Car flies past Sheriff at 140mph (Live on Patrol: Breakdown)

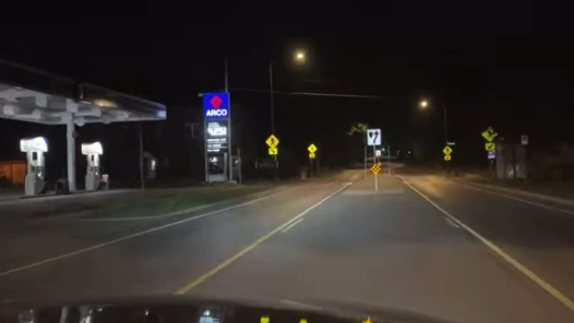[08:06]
You can't really see who's in front of you when you're at that hill. He goes over the hill. It appears that he rear-ended this other car. That was over to the right.
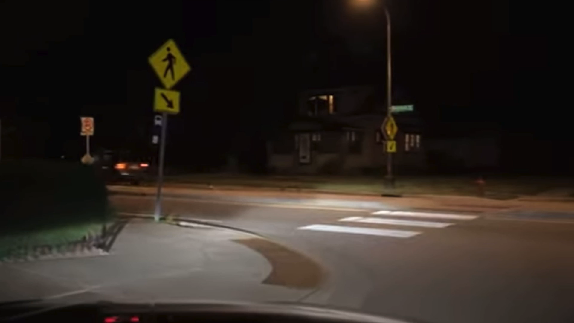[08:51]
With the steering wheel between his legs, the steering wheel completely broke loose from the column and was between his legs as he was sitting in the back seat. Yeah. And we were sitting right here. I was originally thinking, you know, sometimes we just pull over on the same street because they're only going, you know, 45 to 50. Boy, I'm glad we did. But I pulled over here just because it was a Charger. And I got to get a video. I'm going to get a stop picture of Pat throwing that stick.